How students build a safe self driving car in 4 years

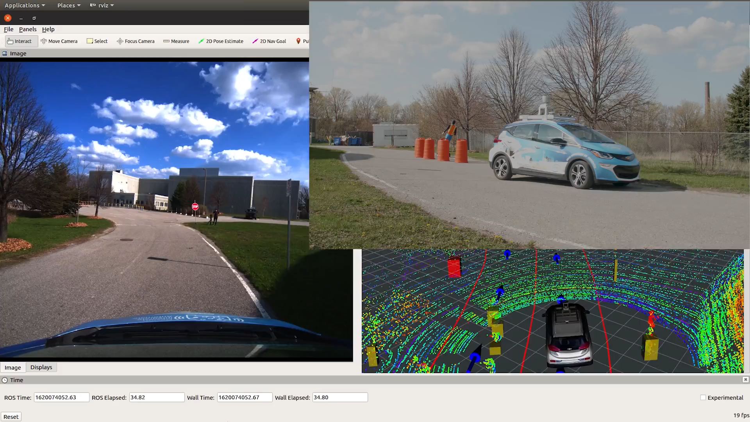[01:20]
There are multiple agents on the road in urban driving and together they compose a complex environment.
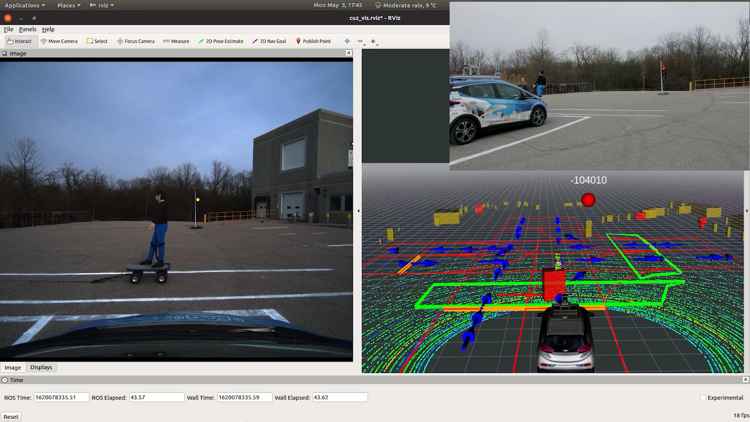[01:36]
Our car will slow down and safely yield to the pedestrian.
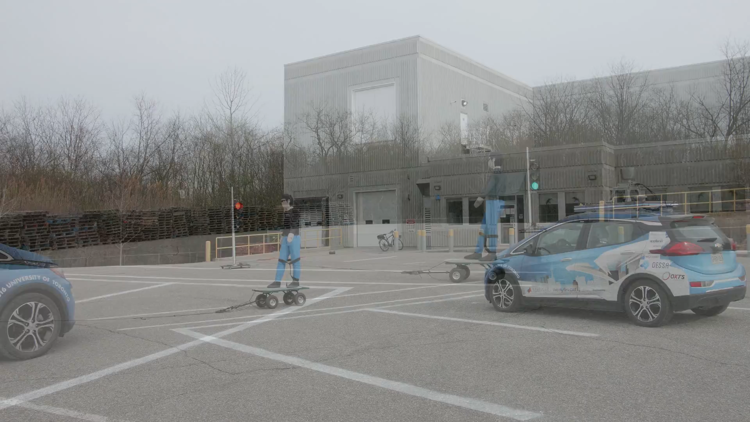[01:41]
In the event of a pedestrian jaywalking, our planner predicts the trajectory of the pedestrian and makes a safe decision.
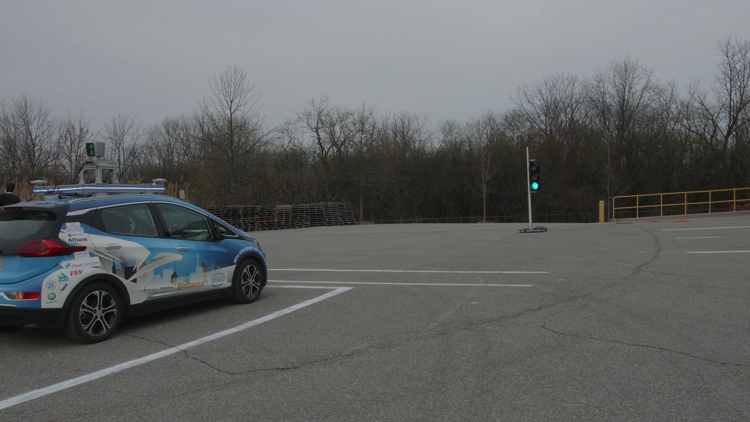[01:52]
While cameras are able to provide rich semantic information, sometimes the environment lighting might hinder our camera detection capabilities.
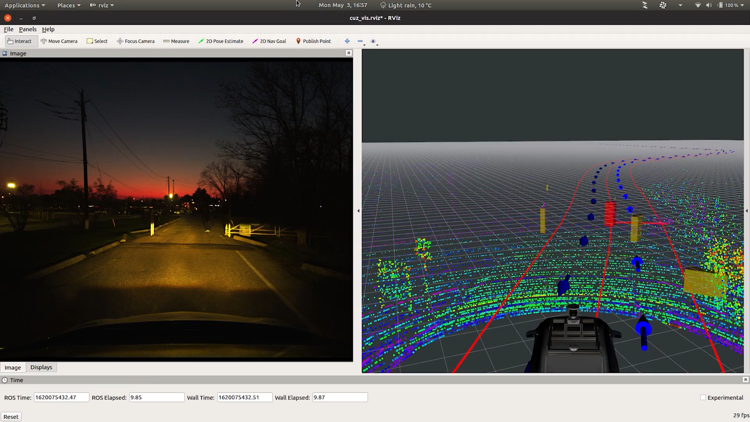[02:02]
In these conditions, our LiDAR will become our primary sensor for perception. To further ensure safety, we have an independent emergency stopping system that utilizes radar to detect any imminent objects around the vehicle.
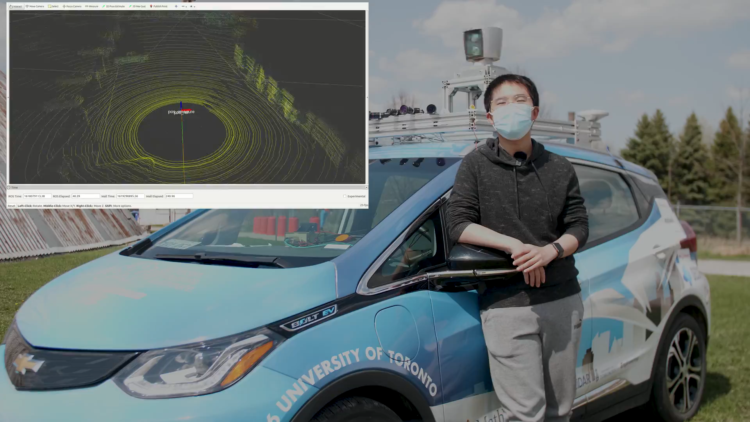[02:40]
itself and build a map of the environment simultaneously.